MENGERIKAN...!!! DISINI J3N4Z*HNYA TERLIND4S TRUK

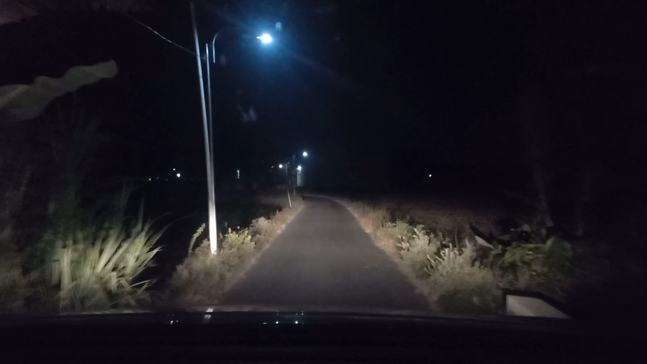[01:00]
Bismillahirrahmanirrahim Assalamualaikum warahmatullahi wabarakatuh Oke Kawan-kawan semuanya Coba lagi dengan konten penghantar jenazah pengingat kematian teman-teman Kali ini Ini lokasinya Kita akan lewat lokasi yang Sangat sering terjadi kecelakaan teman-teman
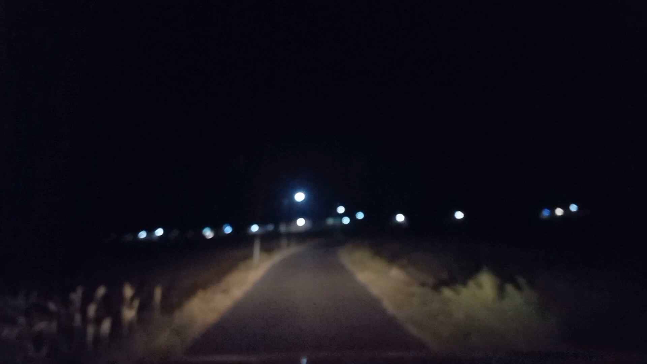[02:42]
bulan Juni ini Di tepat di tikungan depan itu teman-teman Gadis Berboncengan ya Dia belok Tanpa melihat belakang ya Dihantam dam truck Dan satunya meninggalin Ada Muka bunga depan itu Pas Ini baru Juni Dan nanti pas di jalan rayanya Itu luar biasa teman-teman Sering sekali terjadi kecelakaan
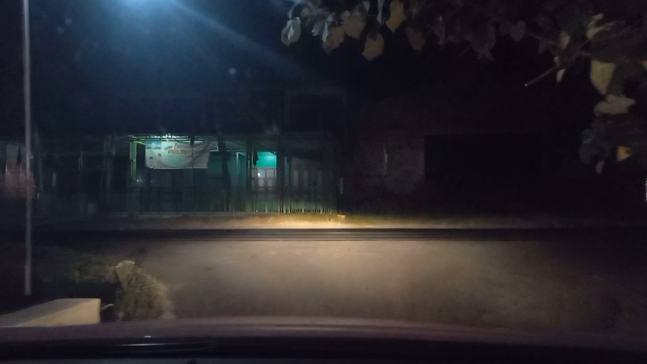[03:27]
Anak gadigia dari sana teman-teman Belok kesini Tanpa melihat belakang Sehingga
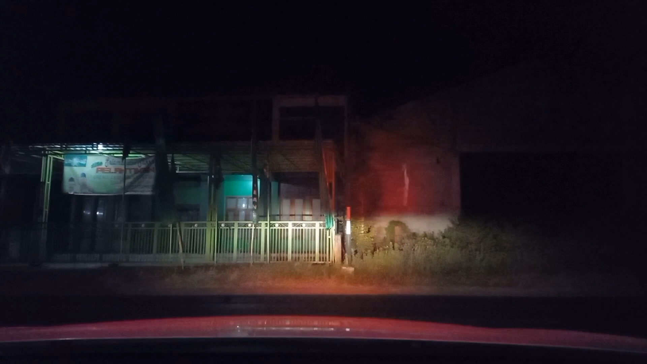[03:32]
di Nantam dari belakang sama dantuk Disini teman-teman Pas di rumah
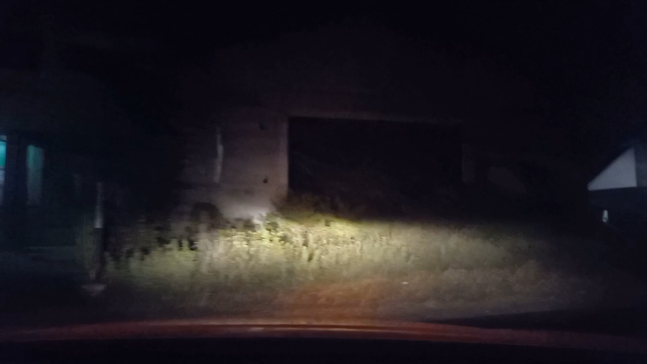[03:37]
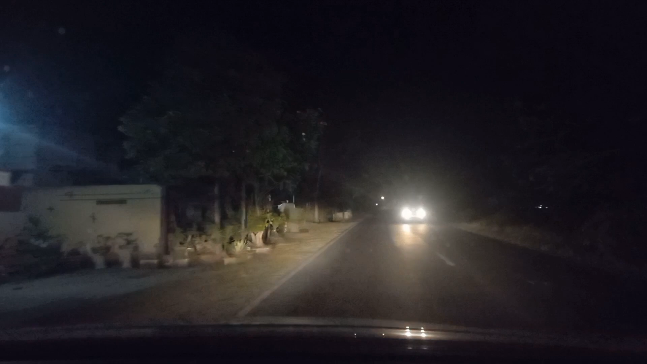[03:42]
Jadi sekali lagi Untuk teman-teman semuanya Yang naik motor Yang naik motor Apalagi jalan raya Sebesar ini teman-teman Harus berhati-hati Untuk ketika mau nyeberang Kelihatannya jauh Jadi kita kadang-kadang melihat itu Masih jauh Padahal Kecepatannya tinggi ya Kayak dam truck
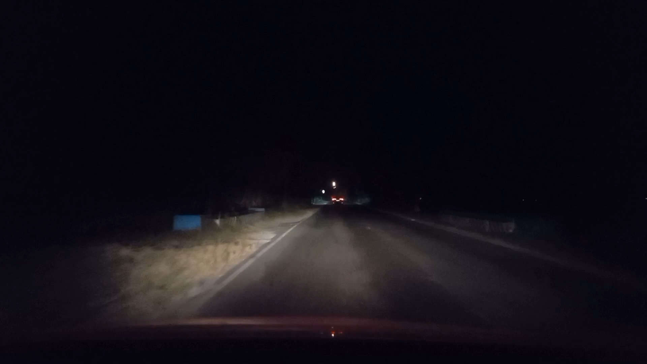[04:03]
Itu gak tau dia bermuatan Atau gimana Dia kecepatan tinggi teman-teman Dan
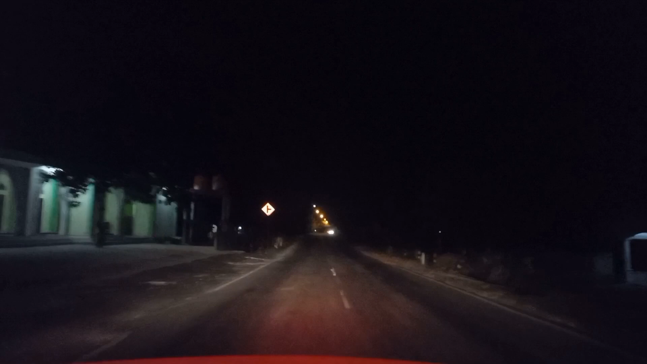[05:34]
Ya Ini masih di desa Pandanagung Tamatan Soko Keagupaten Beban Jawa Timur Teman-teman Jadi masih depan itu Lokasinya Yang Oleh dikata Jalur mautnya Sini teman-teman Jalur mautnya Tuban Salah satunya Ada disini
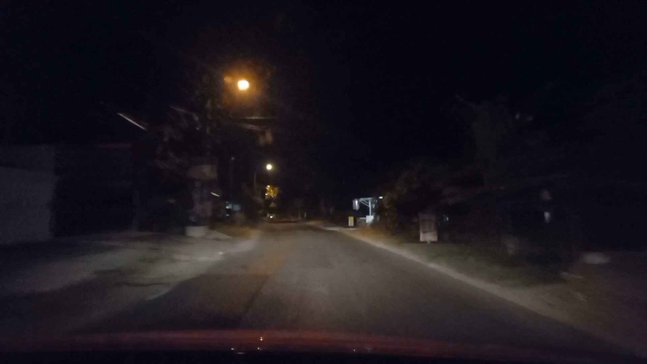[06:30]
Harus sangat berhati-hati Ya teman-teman Harus sangat berhati-hati Di jalan lain Nah kayak gini Nihilatannya Sepih ini Tau-tau Jadi kita harus fokus Enggak jangan lihat Sepihnya Tiba-tiba Ada sepeda motor Dan lain sebagainya Muncul Kita enggak tahu Nah habis Perempatan ini Nah itu Kita akan ketemu Jangan nanti Kita coba Lihat Yang baru saja Terjadi Tadi itu ada
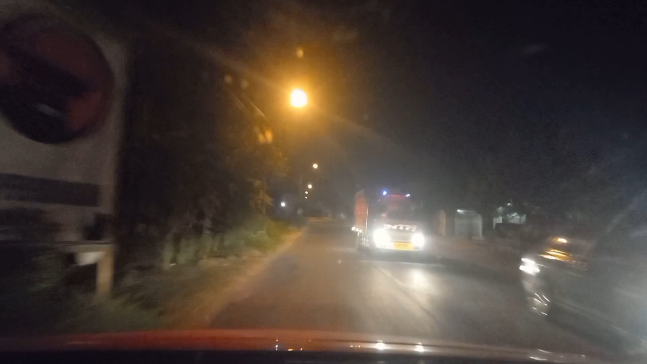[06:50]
Mekanik Tentang servis Mobil Dia pas Menuruhin Menuruhin Terk dihantam Terk lagi Katanya Beritanya sampai Tercepit Di Kedua terk Ini Kesalahan fatal Karena memang Seharusnya Teman-teman Ini yang punya Mobil Yang seharusnya Yang punya mobil Mogok Di jalan Harus memberi Isyarat Jadi ketika Mobil kita Mogok Jauh Di sebelum Mobil-mobil itu Harus
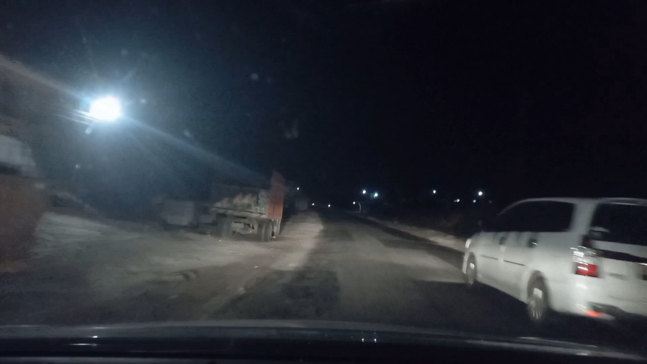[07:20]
diberikan Isyarat Baik itu Api Nyalakan api Atau Tiga Pengaman Biasanya ada Di Nah ini Kayak ini Ini kan Sebanyak Truk Mogok Nah kayak Damtruk Ini Benerinya Pas di Bungkir jalan Ini Nanti kita Lihat Jadi Kalau Sudah Malam Jam 12 Dan Fokus Yang Nyetir Itu Juga Berkurang Jadi
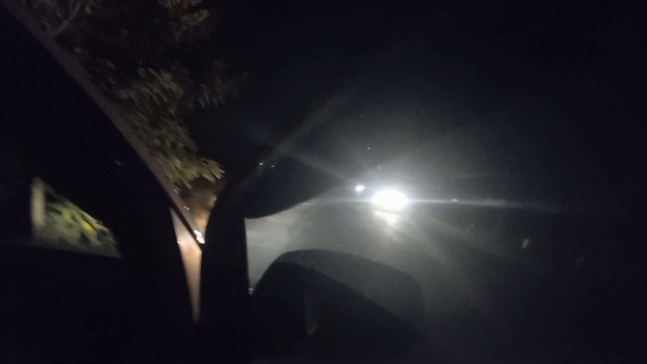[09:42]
Keceng semua Motornya Inilah TKP nya Yang baru saja terjadi Ketika Seorang Mekanik Mobil Dicepit Disini Oleh belakang Karena memang tidak ada Tandanya Tanda mungkin Atau Ada tanda terlalu jarak Dekatnya juga bisa jadi
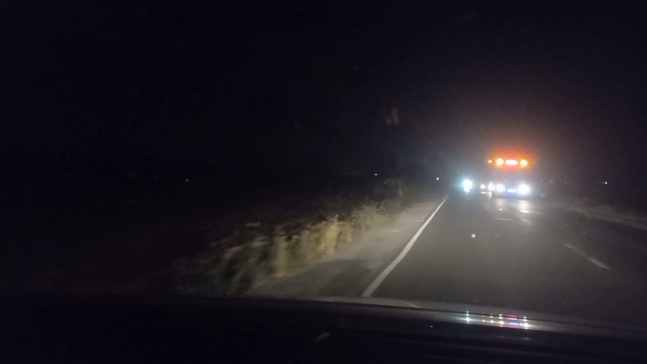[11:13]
Disini Jalurnya Masih Ramai Makanya Berbahaya Harus Fokus Disini Teman-teman